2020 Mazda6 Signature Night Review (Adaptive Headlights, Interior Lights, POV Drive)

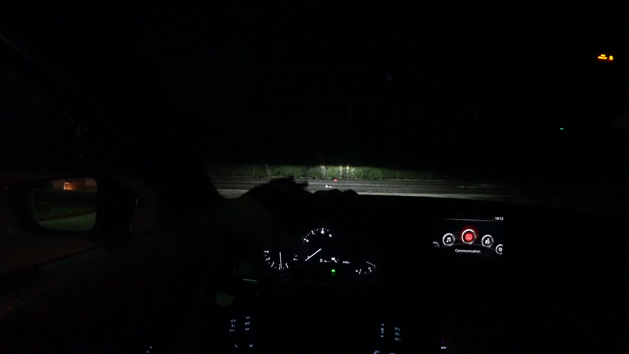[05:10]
I'm going to show you how well the adaptive headlights work, the automatic high beams. A little bit about driving impressions. And just have a little bit of fun. So you get an idea of what it's like to drive this Mazda 6 at night. Because for so many of you, that is a big part of owning a vehicle, is driving at night.
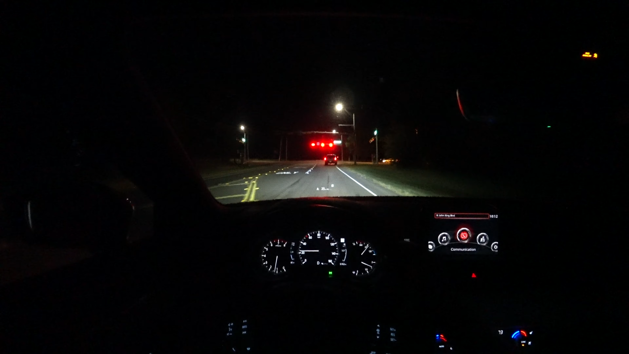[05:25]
Now right off the bat, we'll be on a fairly well illuminated road.
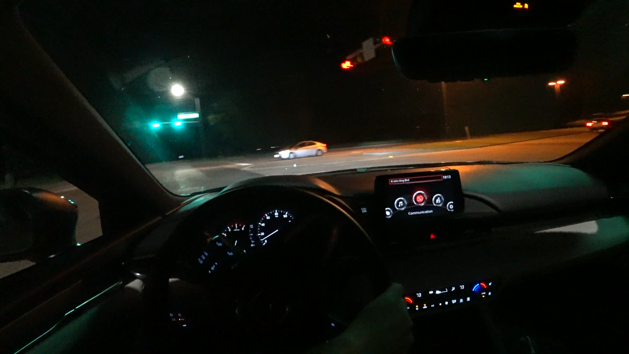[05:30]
I'm just going to go ahead and get on it before we get on the darker road. Mazda Zoom Zoom is back in this Mazda 6. A couple years ago, they gave us the turbo for this Mazda 6. And it is very smooth.
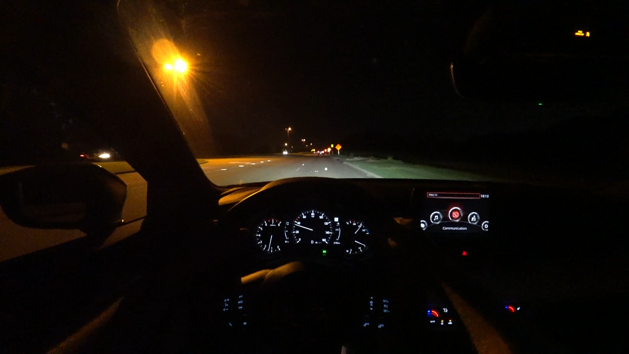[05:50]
Does a fantastic job with this six-speed automatic transmission. Now like I said, this road first is pretty well illuminated. But these lights are bright enough that you can still see a nice beam pattern with them. The head-up display is active. And it's probably really small to your eyes through the camera. But it is nice. One thing to note is that the rear view mirror is automatic dimming. As is this driver's side, side mirror. That's always nice. So that you don't have to worry.
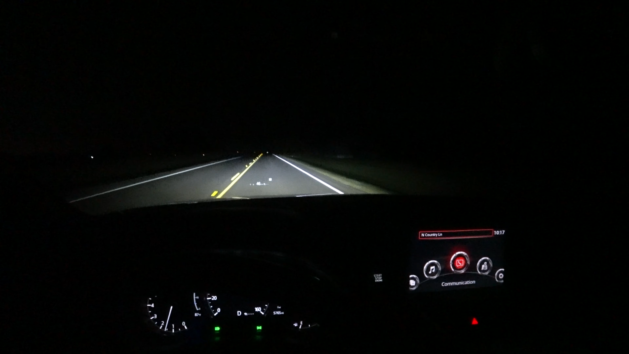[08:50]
Not the best right next to the vehicle, but they are still doing well. I wish we did have fog lights, just so we could almost have, like, a cornering light function aside from actual bad weather lighting. But, low beams, high beams, really no difference in the ditches, which is expected. But, still, the Mazda 6 lights are doing a really nice job. Adaptive lighting really does help when you are taking some corners. It moves the light pretty much exactly to where you want to see. Because when you're turning, your headlights are shooting off into a direction that you're not going.
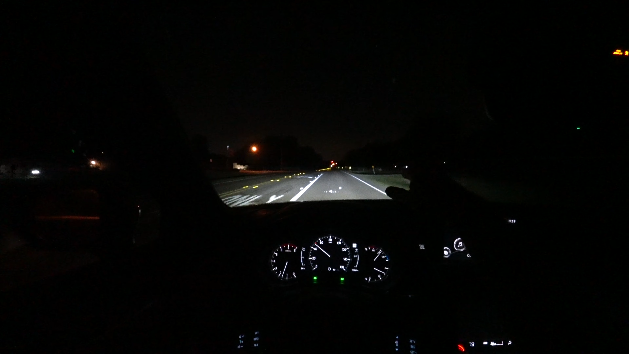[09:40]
There is a car off in the distance, and thankfully, they just turned back off. So, that person was not blinded, only from a very far distance. And, with the CX-5, those headlights had done probably an even better job, honestly. They're basically the same headlights, but they did have a little bit of a higher sitting position on that front end. And, which maybe made a slight difference. But, the reaction time of the automatic high beams in this and the other Mazdas have been very good.